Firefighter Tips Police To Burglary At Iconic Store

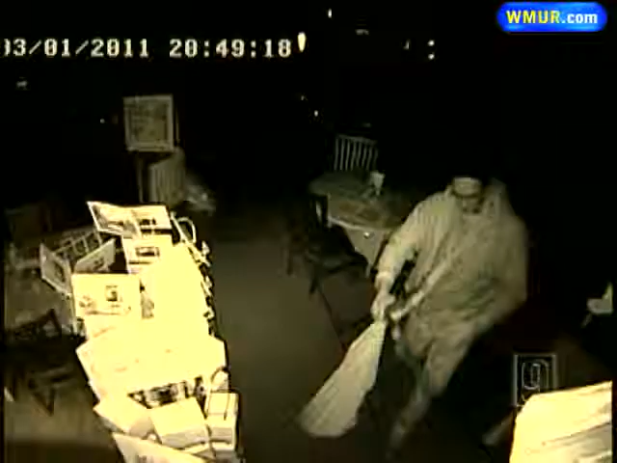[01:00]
A night vision security camera captured this image of the suspect as he made his way out of the store.
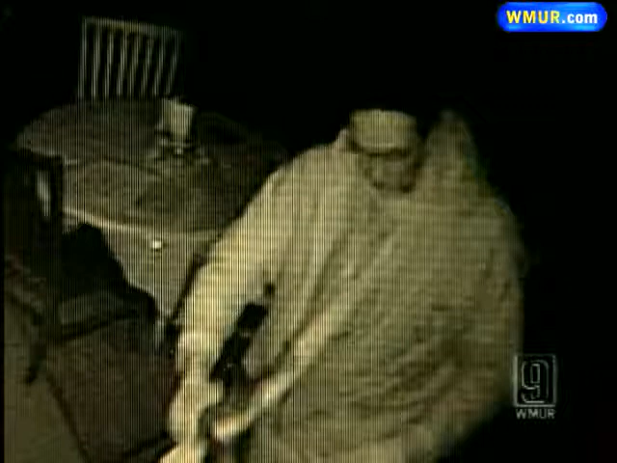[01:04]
But someone else got an even better look. A Hooksett firefighter at the station across the street from Roby's saw